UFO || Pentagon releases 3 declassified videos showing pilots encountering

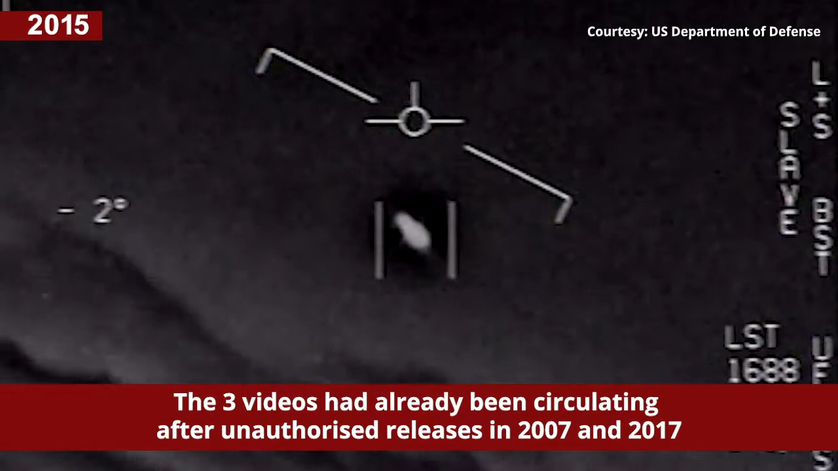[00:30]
Oh my gosh. They're all going against the wind, the wind's 120 knots far west. Look at that thing, dude.
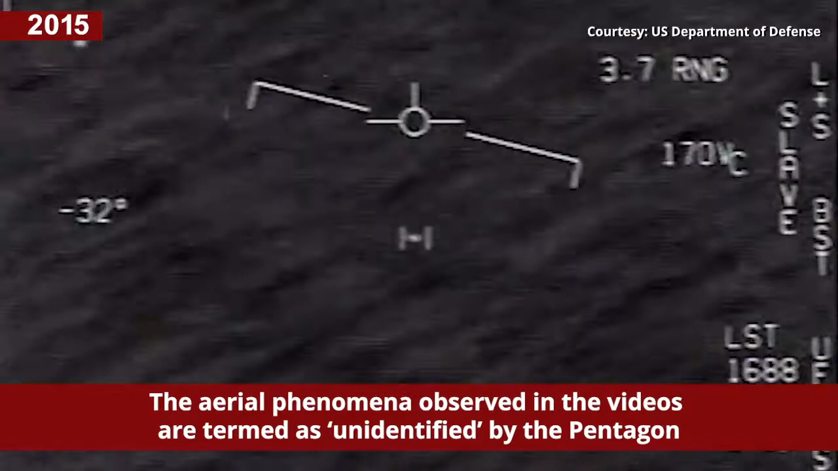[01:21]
Oh my gosh, dude. Wow! Look at that man! Look at that guy!